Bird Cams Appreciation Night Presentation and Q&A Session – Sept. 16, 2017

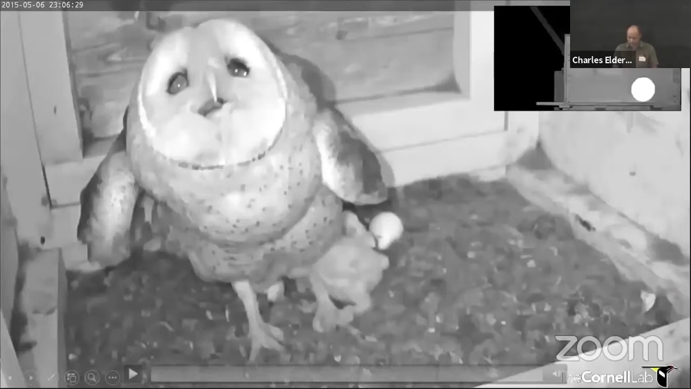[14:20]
Another surprise, this was playing in the reel at the start was, um, on our Texas barn owl cam where one night it's looking like there's kind of a lag in the playing of the clip. So you can see in the upper, uh, left corner, there is an view of the outside of the box and, um, sorry, upper, upper right corner. And, um, a snake, a rat snake attempted to come in and predate the nestlings. And, um, we can see this because of infrared lights, but those lights are invisible to the birds.
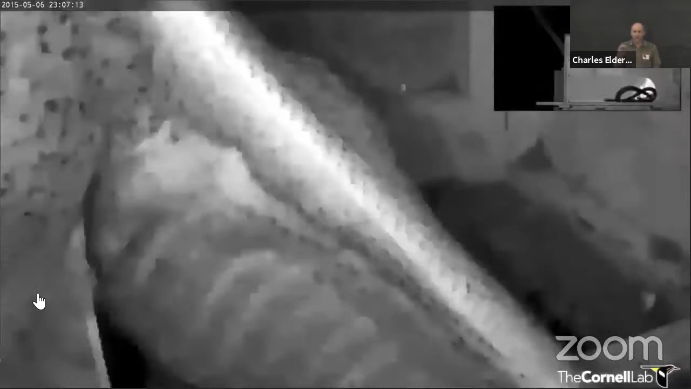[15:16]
And in a flash, she is able to hone in on that snake and evict it from her nest all in the dark.
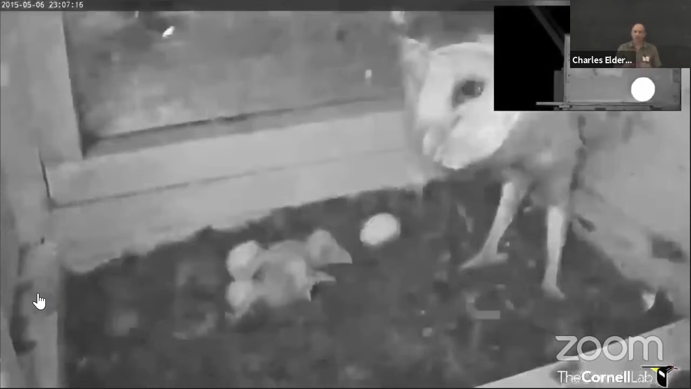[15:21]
And no one can actually go along with a, with a barn owl as it hunts and sort of see the world through its eyes. But technology like this and the, and the opportunity to see it actually gives us a sense of, of at least what their ability is, you know, that this bird in, in, in near darkness can just pinpoint accuracy, um, hit that snake. It was, it was just to me, mind boggling.